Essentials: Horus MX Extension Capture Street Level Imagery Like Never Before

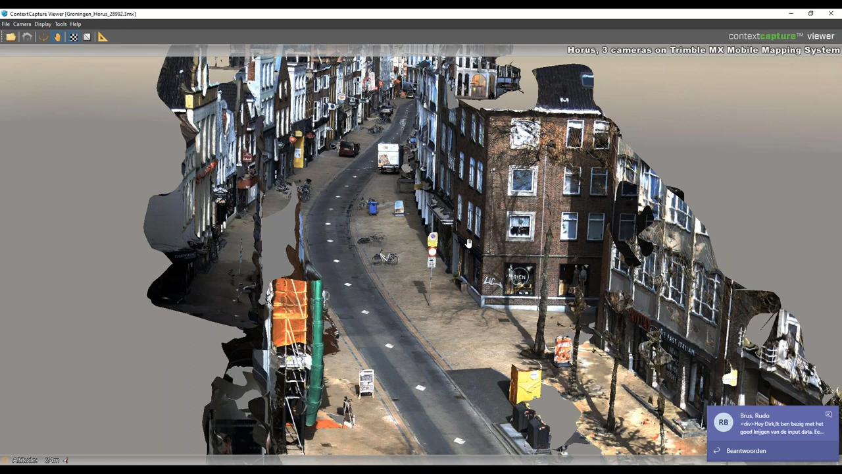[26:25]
The same data you can see over here So this is created from the images only so
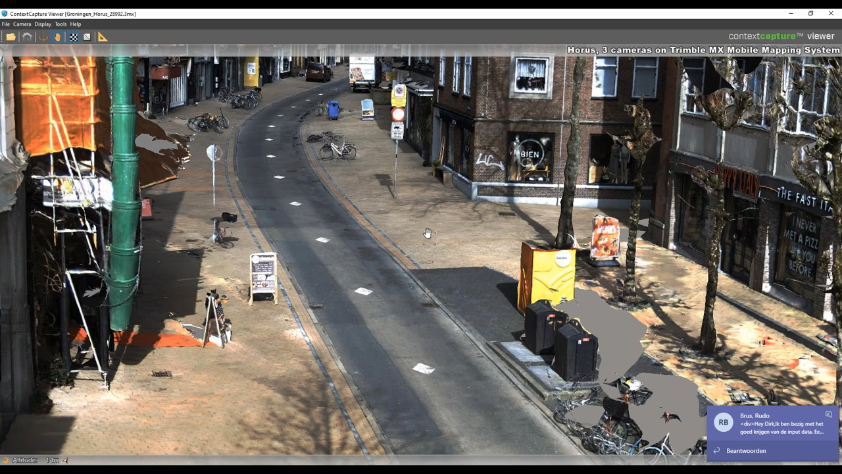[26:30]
no lidar data was used to create this kind of 3d mesh as you can see
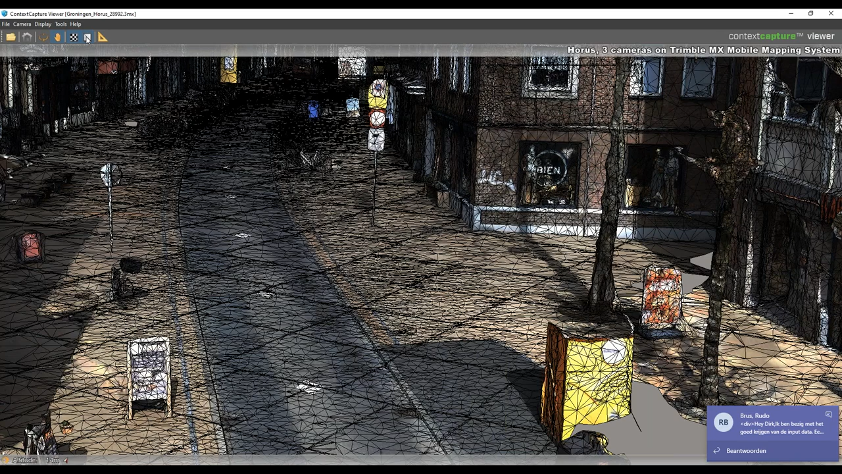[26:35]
This model was created from pictures and calculated a
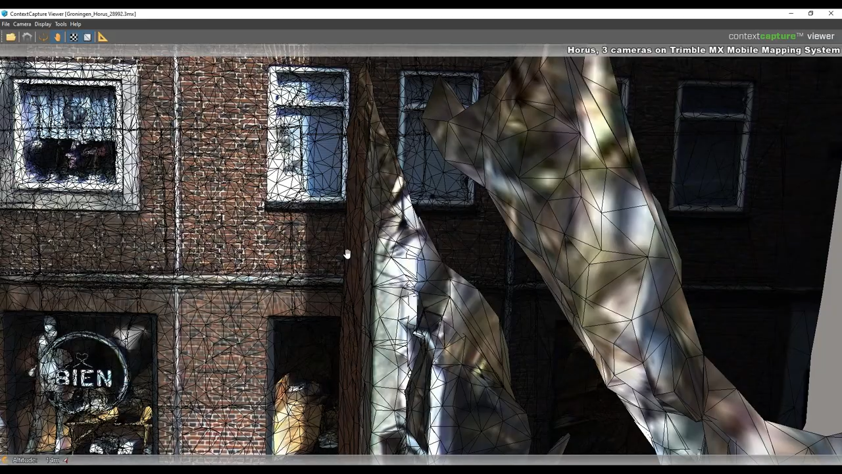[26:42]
lot And this is the result and if you see that the same
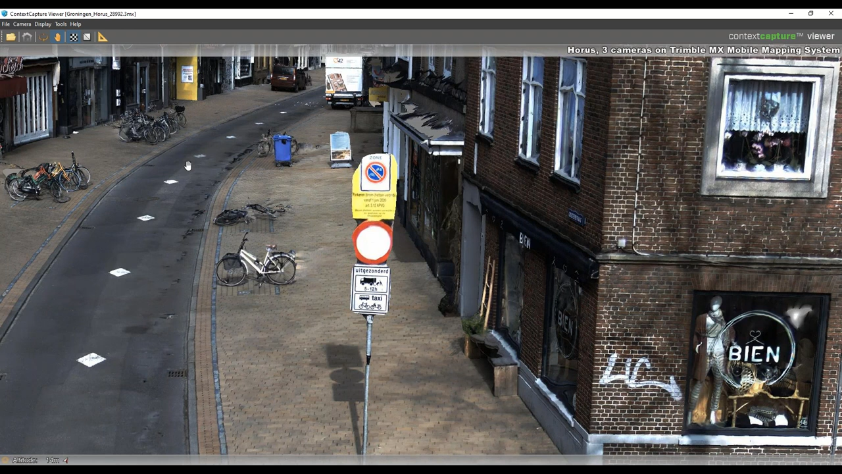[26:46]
Details that are in The data sets of the imagery can be seen
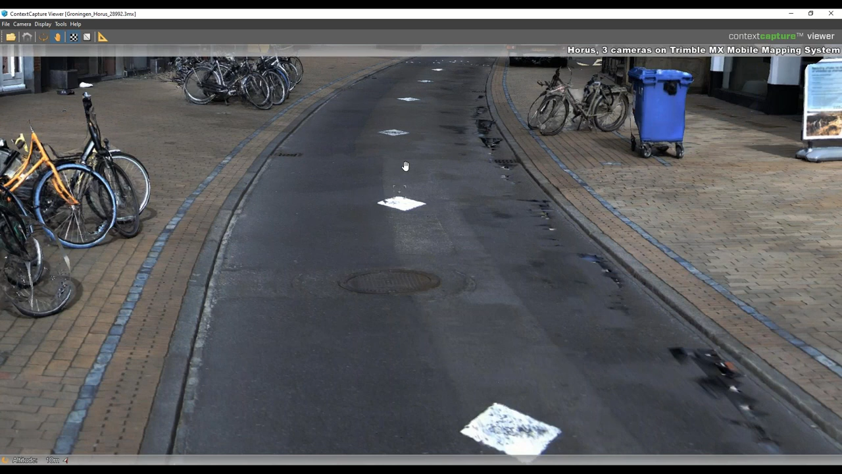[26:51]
To this as well you see even some height differences and